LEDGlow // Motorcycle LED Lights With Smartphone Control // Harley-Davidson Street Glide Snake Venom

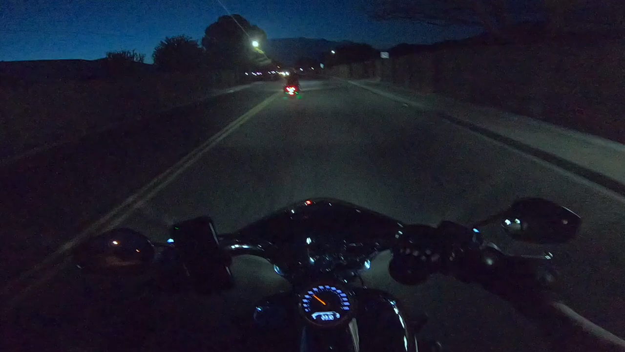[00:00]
what's going on everyone it's miracle and today's video i'm riding in at night with my buddy sam he's got the 2021 street glide special with the led glow as you can see over there man it looks really good but today we're going to talk about that i'm going to show y'all what this led glow looks like so anyways let's go hit the intro and let's go check out this video
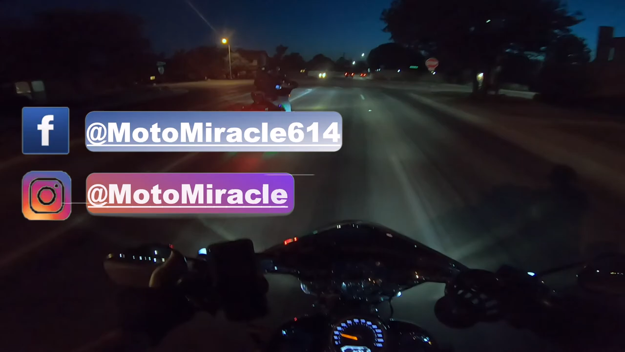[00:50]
glide snake venom as you can tell he got the led glow so basically it's 12 basically it's 12 uh 12 like strips for it he's going to rearrange a little because it's not exactly where he likes it right now but um right now it's uh purple and green but you can tell over there i mean it looks good you can change it whichever way you want you know you can make it a pulse like it is right now you can change any color you can do because it's three basically it's uh 12 it's 12 strips so you can make it like you know if you put them the right way you can make like
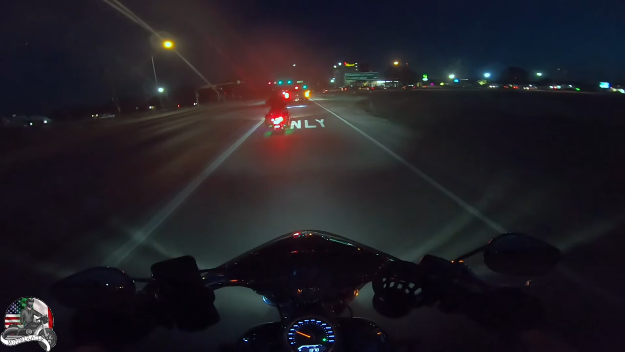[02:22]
below because he comments on all my videos so he can come on to look he can comment down below and uh you know he can explain better because he knows more about he read everything about it for me i'm just kind of like i mean it looks good i'm going to get close to it right here get a little closer y'all can see that's the glow led glow man so basically the guy that put it installed helped him install it with he kind of didn't put it into all
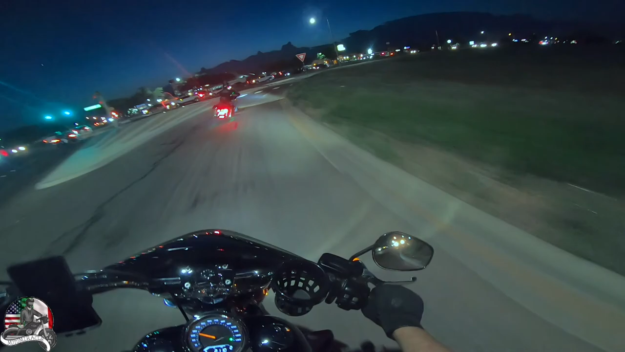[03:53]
show you all hopefully y'all can see too because like i said it is dark and right over here like i said if you if y'all can see that's a dark cloud right there and that cloud that's a thunderstorm coming in so maybe it wasn't a great idea for us going for a ride but who cares you know as long as there's no hail i'll be fine actually no that's not good because once it rains down here even if it's a sprinkle for five minutes this this whole street is going to be a like literally it's going to be a like raging river one bad thing about west texas is even though that there's
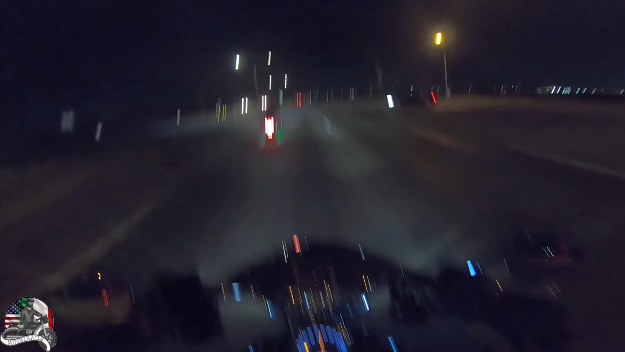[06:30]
right when we lose this last final light right here it's gone it's ghost now this is it this is welcome to midland welcome to west texas in the oil fields this is all you see nothing all right we're gonna go back all right see y'all in a minute